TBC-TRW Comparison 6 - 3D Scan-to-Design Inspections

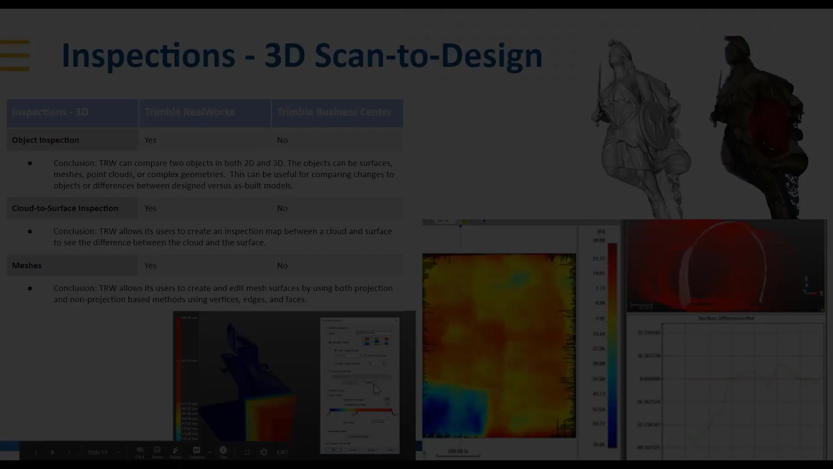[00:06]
all right now let's move into the full 3d world here with 3d scan to design inspections this again is where real works has some really nice features and strong suits where you can do object inspection cloud to surface inspection and then supporting true 3d meshes there you can see in the upper right corner a mesh model of that statue Jason do you know where that statue is I'm
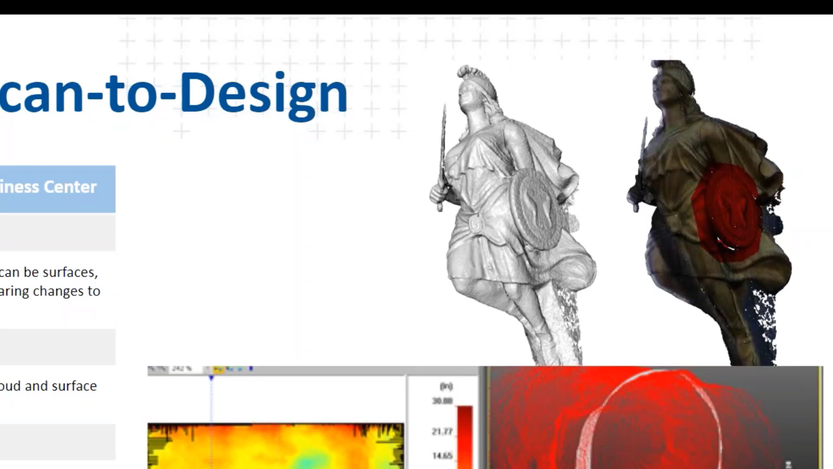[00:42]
sorry if I'm showing my ignorance here do you have any background on that actually the front of the HMS surprise ship was used in the movie master and commander so okay cool thank you the inspection routines real works can compare objects in both 2d and 3d the objects can be surfaces meshes point clouds or complex geometries this can be particularly useful for comparing changes you know when you're talking about design
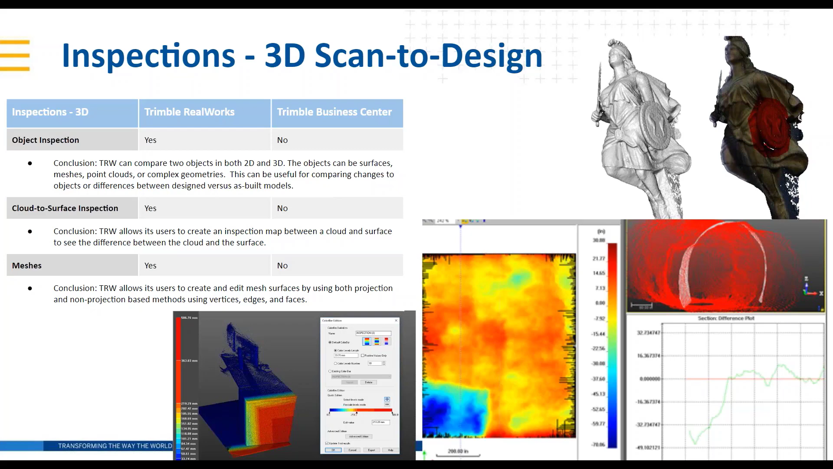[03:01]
will allow you to go and take pretty complex shapes such as a building for example maybe you've got a design model and then you want to compare it to the as-built point cloud and then you can set tolerances on on the the colors you want to use I think down in the lower left you can see an example of setting a a colored color bar to see where there's deviations so you could set a one range as one color another range is a different color than to go in and highlight and see where things are off and and how much they're off